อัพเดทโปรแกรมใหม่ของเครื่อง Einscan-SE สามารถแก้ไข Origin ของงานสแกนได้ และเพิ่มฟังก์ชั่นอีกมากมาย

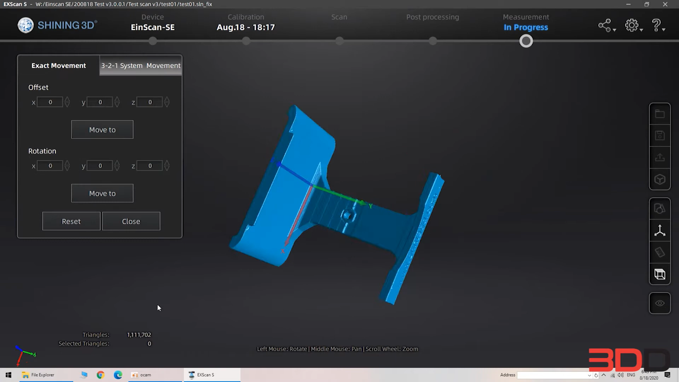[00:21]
3-2-1 system นะครับก็จะทำให้การดึงเข้าเพจมันสมมาตรกันพอเราปรับได้เรียบร้อยครับตอนนี้เราปรับได้แล้วนะครับแกน Y ก็จะเข้าไปตรงทางแกน X ก็จะเป็น
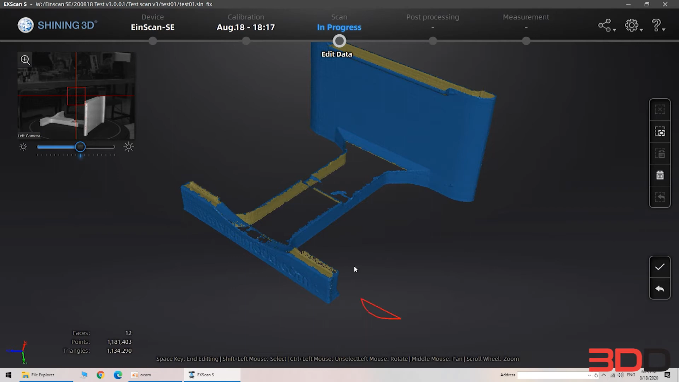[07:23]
ติดออกมาแล้วก็สามารถคลิกกดชิปคาครับแล้วก็เลือกชิ้นงานได้นะแล้วกดดีลีทกดทิ้งได้นะครับตรงนี้ผมไม่ต้องการจะลบ
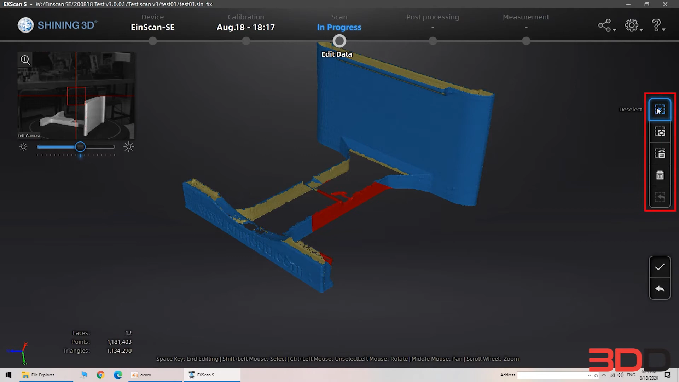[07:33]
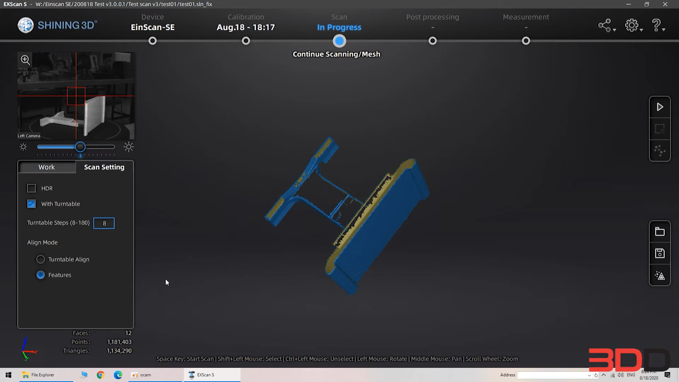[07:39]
ทีนี้เรามาดูที่ตรงของวงแหวนนี้จะมี12นะครับ12แสดงว่าเราตั้งไว้8ครับ
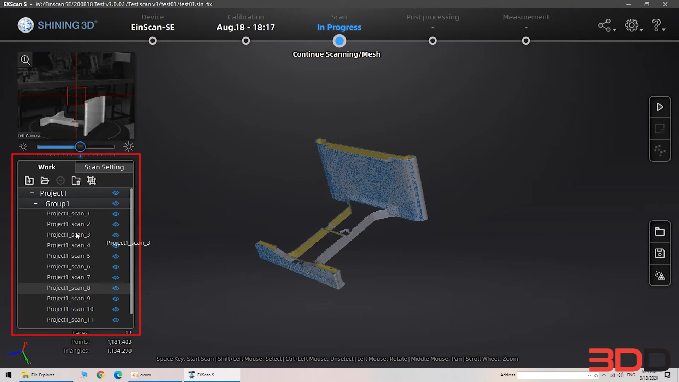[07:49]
แต่ก่อนที่จะเริ่มสแกน8เนี่ยครับเขาหมุนนะครับก่อนที่เริ่มครับอย่าง2สเต็ปนะครับทีละครั้งนะครับ2สเต็ปก่อน
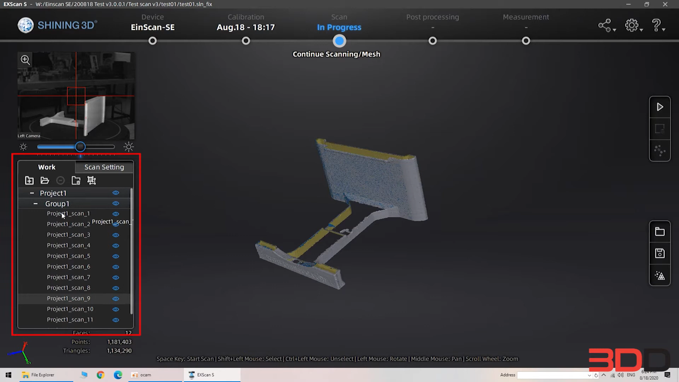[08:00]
เดี๋ยวเรามาเปิดปิดดูครับนี่ครับสามารถเปิดปิดได้นะครับตรง data list ตรงนี้ครับ
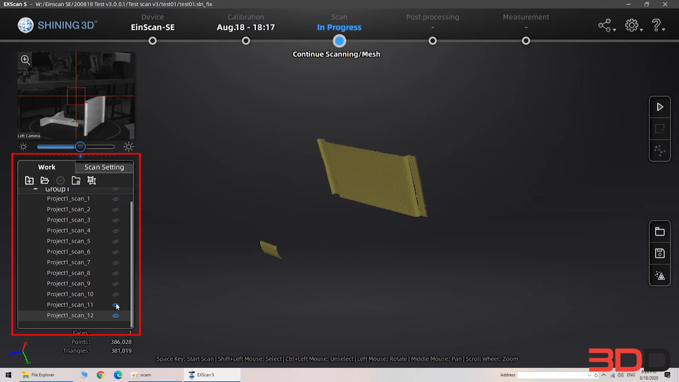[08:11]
สามารถเปิดปิดได้เมื่อก่อนถ้าเราใช้งานนะครับเขาจะมาเป็นแค่อันเดียวเลยแล้วไม่สามารถดูแต่ละครั้งที่ใช้ Turntable Scan ได้ครับไม่สามารถลบทิ้งด้วยบ
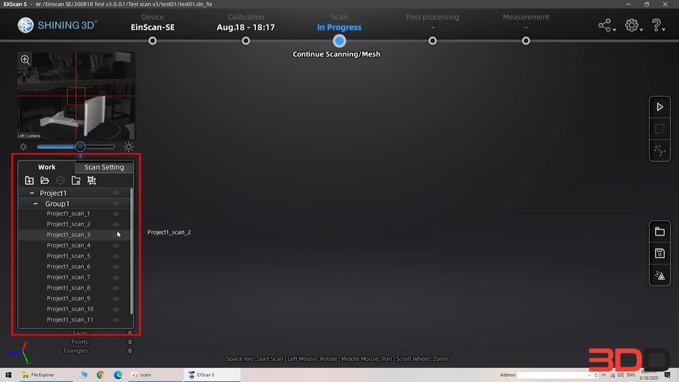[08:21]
างทีอะไรเพี้ยนนะครับแล้วก็ไม่สามารถแก้ไขได้ผมต้องการดูช็อตที่1นะครับสแกนออกมานะครับช็อตที่2ครับช็อตที่3 4
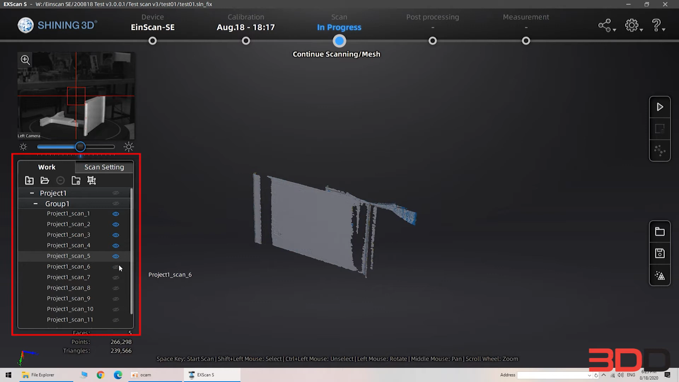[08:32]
5เราสามารถเลือกได้ครับถ้าช็อตนี้ช็อตที่6เราไม่เอาลบทิ้งได้เลยนะครับกดลบทิ้งนะครับ
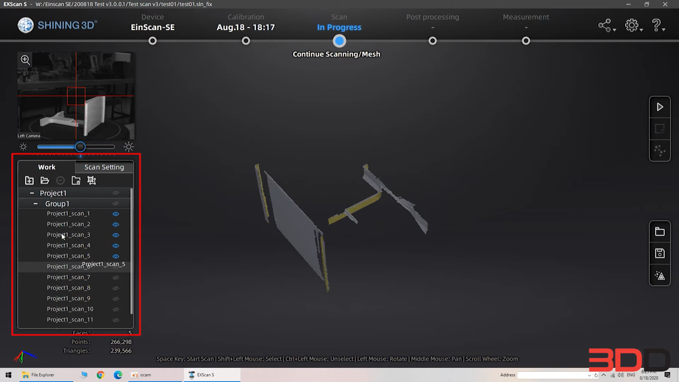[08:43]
แล้วก็มี create group ด้วยนะครับสามารถสร้างกลุ่มมาอีกได้นี่คือกลุ่มที่1นะครับเดี๋ยวเรามาสแกนด้านบนให้ครบนะครับ
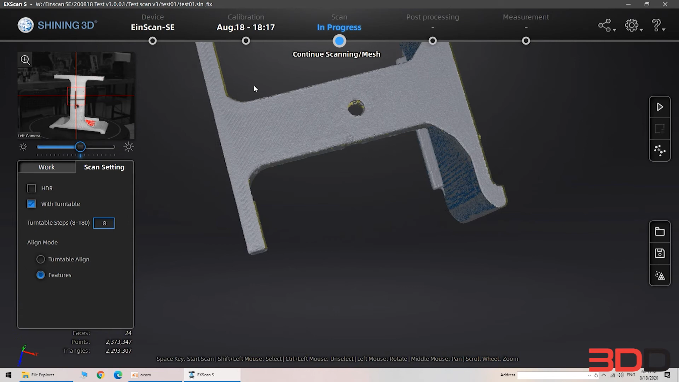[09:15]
กลุ่มรวมกันเรียบร้อยครับเดี๋ยวเรามาดูที่เวิร์คครับม
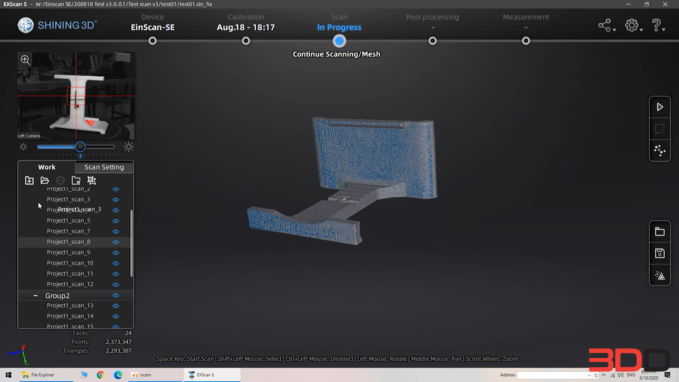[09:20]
ันก็จะมี2กลุ่มขึ้นมาใช่มั้ยครับกลุ่มที่1กลุ่มที่2นะครับเราสามารถอะไรเองได
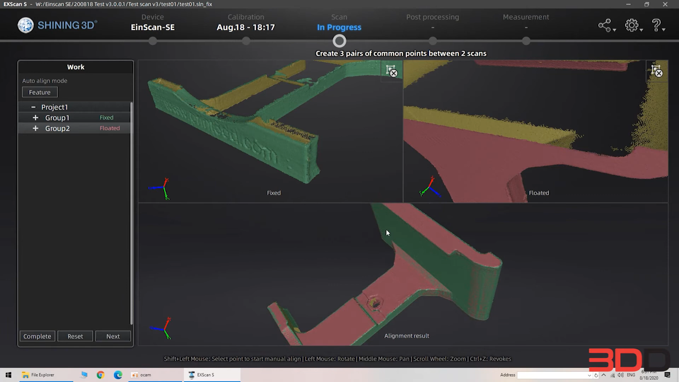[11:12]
ที่เสร็จเรียบร้อยแล้วนะครับว่าออกมาจะเป็นลักษณะไหนนะครับว่าถูกต้องหรือเปล่าถ้าเราถูกต้องครับเราก็คอมเมนต์ส่วนเมื่อกี้จะมีคอมมานด์น
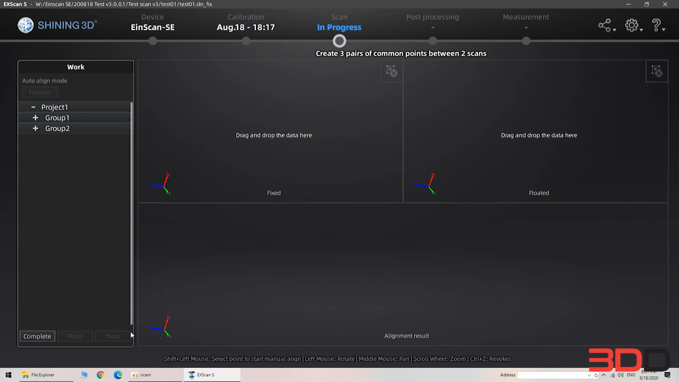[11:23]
ะครับคอมมานด์ก็คือเราจะอะไรเซอร์เฟซต่อไปเข้ามาเรื่อยๆนะครับสามารถทำแต่ละชิ้นได
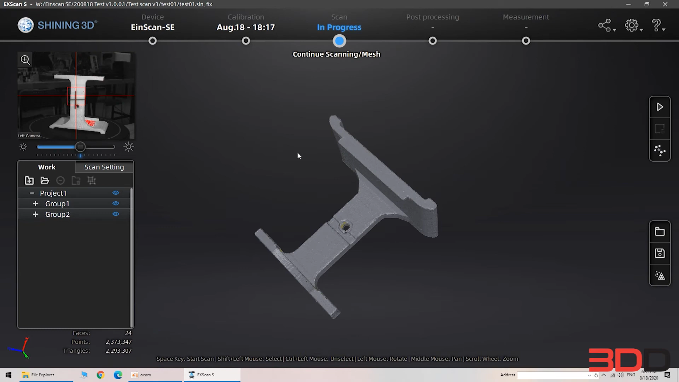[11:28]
้เราได้แล้วนะครับอันนี้คือหน้าตาของโปรเซสในการสแกนครับคืออินโปรเซสนี่คือกำลังอยู่ในโหมดของการสแกนนะครับเราสามารถสแกนต
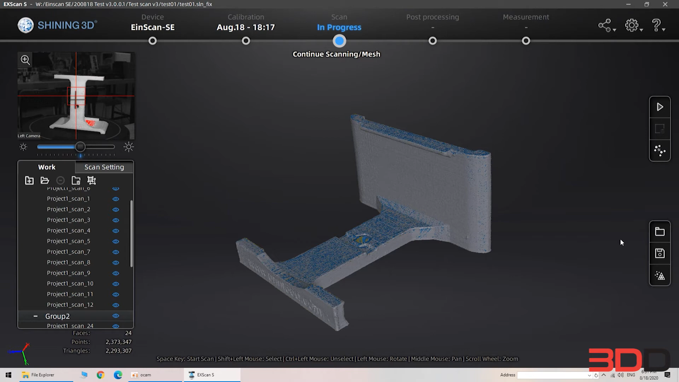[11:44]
่อได้เรื่อยๆนะครับอันนี้เราถือว่าสแกนได้ถ้าจะสมบูรณ์แล้วครับก็เหลือซ่อมนิดหน่อย